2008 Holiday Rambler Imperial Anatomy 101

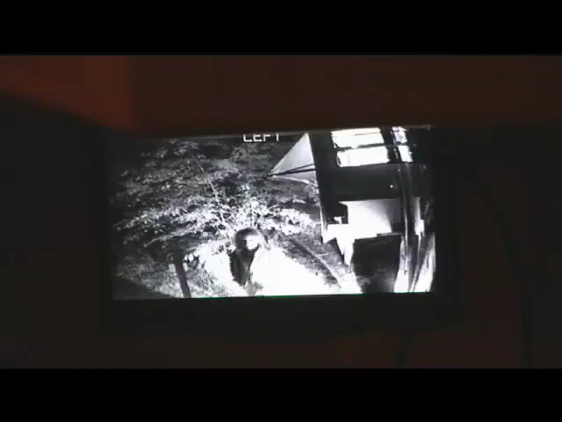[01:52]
it enables you to use the cameras as a surveillance system that lets you see all around your coach without getting out of bed.